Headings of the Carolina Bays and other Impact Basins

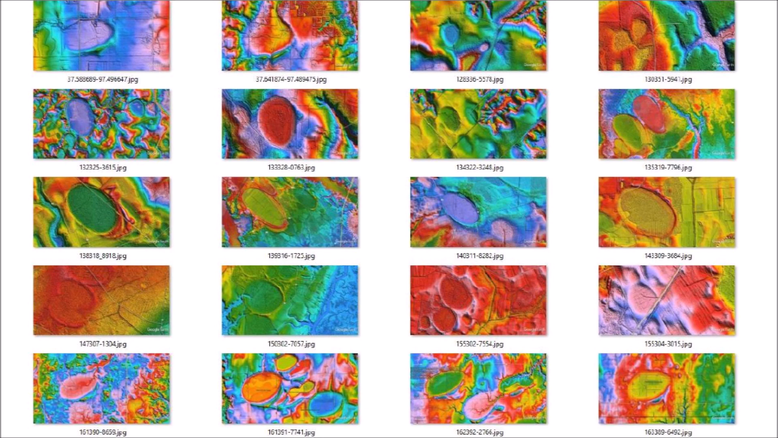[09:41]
I then used Google Earth to get the heading and extended the line toward the Great Lakes while maintaining the same heading. It is very easy to make errors in the headings for bays that are distorted, eroded, or almost circular. This Carolina Bay in the Delmarva Peninsula is almost circular. It illustrates the difficulty of determining the heading. The rim on the northwest is not very clear and the drainage channel on the west side has caused a slight westward shift of the terrain. Also, the southeast rim of the bay has been degraded by a road.
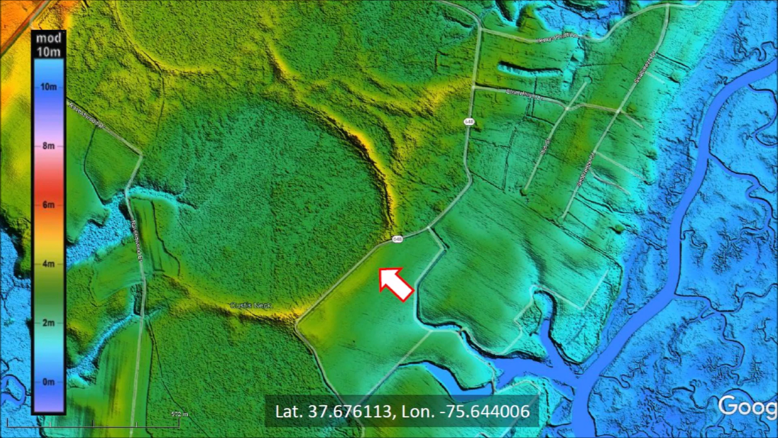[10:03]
The rim is still visible on the east side of the road, but it is not as well defined as on the northeast side of the bay.
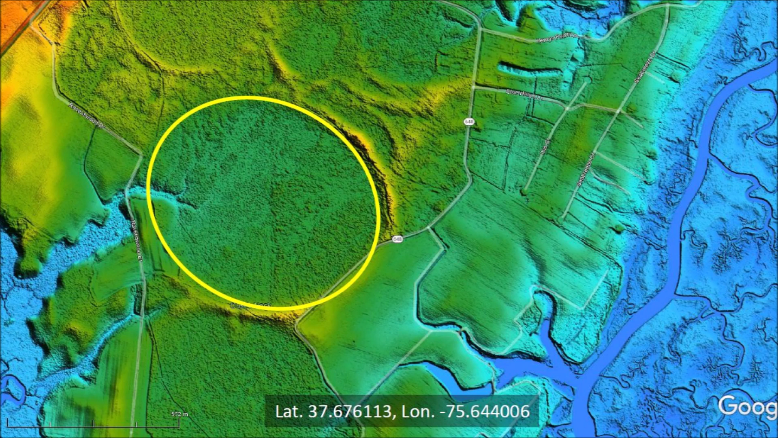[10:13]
To get the heading, we start by trying to get the best fit of an ellipse just inside the rim of the basin. This corresponds to the cavity made by the ice boulder impact. The graphic tool for the ellipse provides guidance for determining the angle of the heading. The red circles highlight the points of the ellipse used for the heading. The heading is a vector that indicates the direction of the projectile that made the impact basin. In this case, the heading is 123 degrees and not 303 degrees as indicated in some of the older literature.
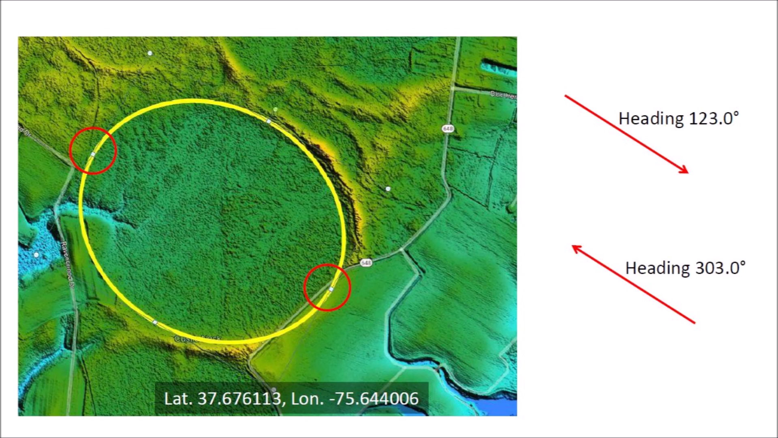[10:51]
These headings differ by 180 degrees and it makes a difference. Going from Chicago to Washington is not the same thing as going from Washington to Chicago. In some areas like Alabama,
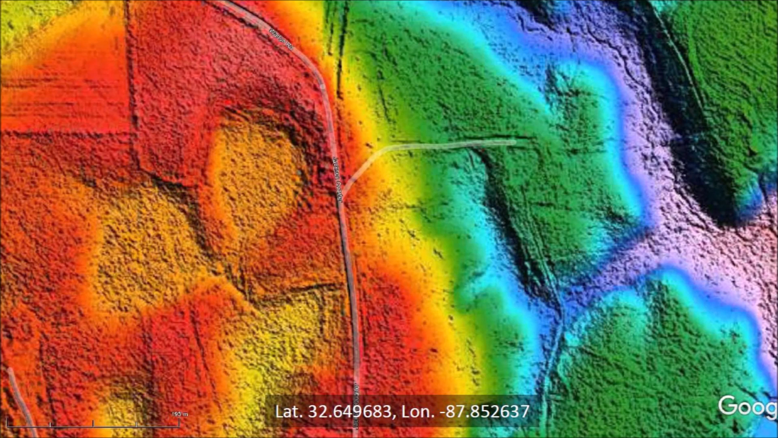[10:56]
there are not many Carolina Bays and even the best ones are not very suitable for determining the headings.
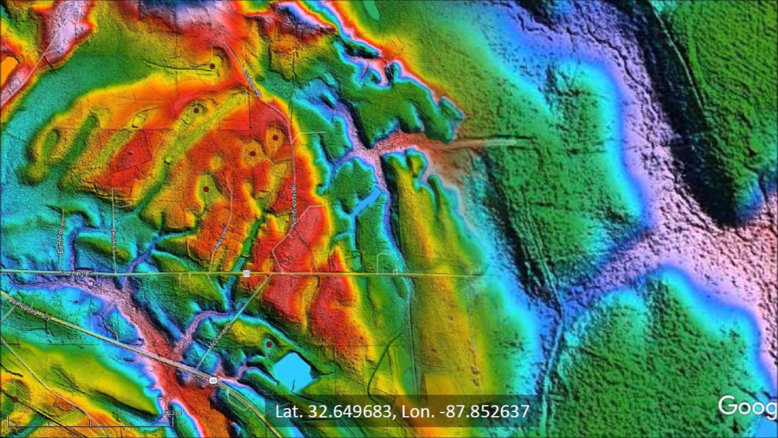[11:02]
A wider view of the same area in Alabama shows that the terrain is highly eroded and the choice of Carolina Bays for determining the headings is very limited.
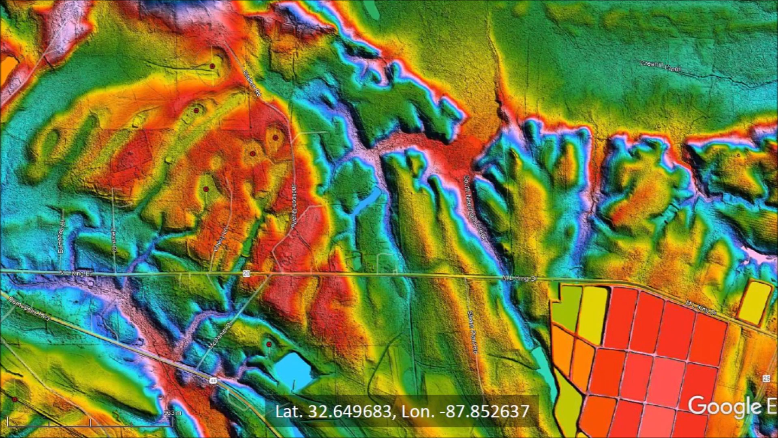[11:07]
Some regions like New Jersey have dense concentrations of Carolina Bays, but it is virtually impossible to determine the direction from which the impacts were made because all the bays are small, mostly circular, and distorted by terrain movement.
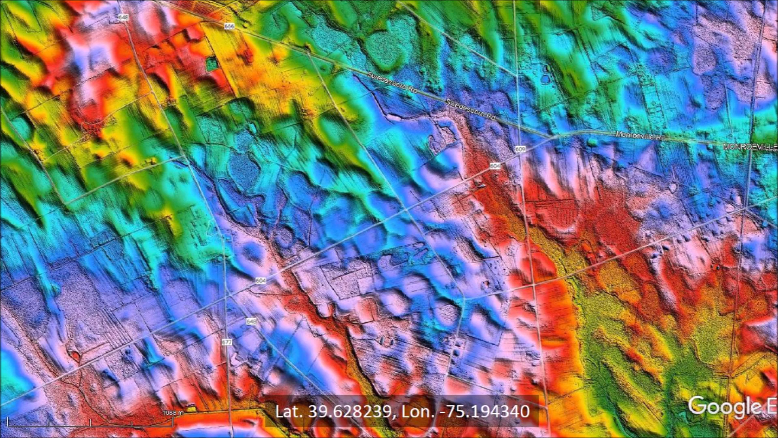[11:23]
Any headings calculated for this area are not very reliable. The best impact basins for determining the heading have elliptical geometry and well-defined rims, but even in these cases the heading may vary by a small angle, which can result in substantial deviations for distances of 1,500 kilometers.
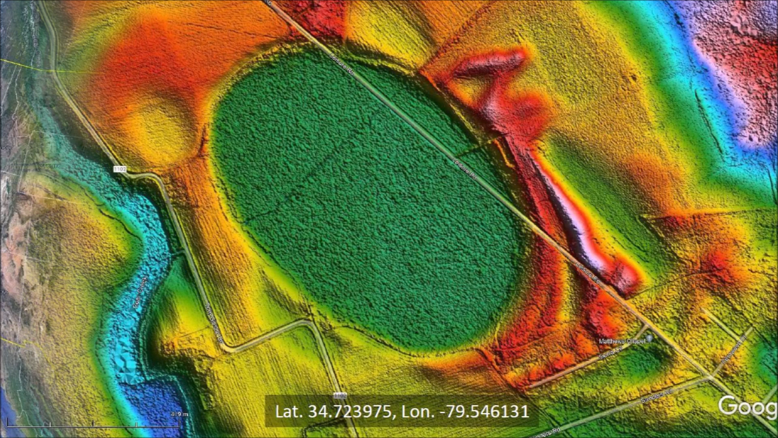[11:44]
The great circle paths forming the extensions of the major axis of the impact basins intersect at various points on the map.